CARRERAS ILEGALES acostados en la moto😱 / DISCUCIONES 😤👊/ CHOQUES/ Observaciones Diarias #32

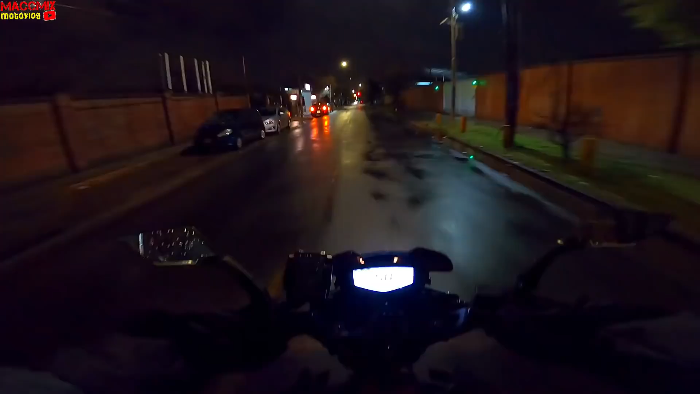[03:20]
Bueno, para que pasen así a las chapas, seguramente será algún quilombito grosso.